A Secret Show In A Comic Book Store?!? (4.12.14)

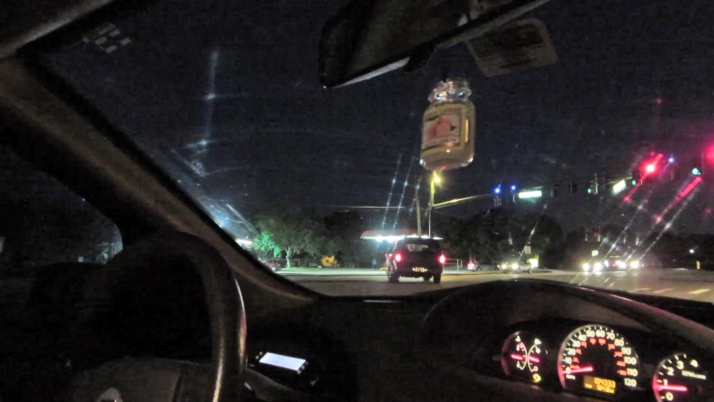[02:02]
Oh no, and their light just turned green. I know, what? Why did he do that? I don't know. Is he not? And he just went and stopped in more traffic.